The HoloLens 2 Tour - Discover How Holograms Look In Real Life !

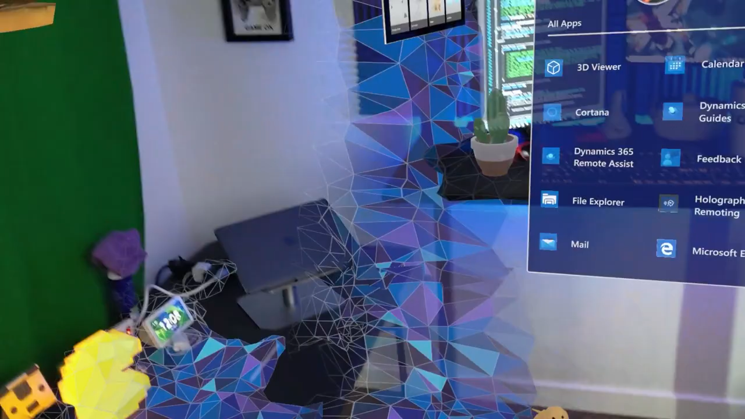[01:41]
you're gonna see that it's basically doing you know a detection of the room that I'm on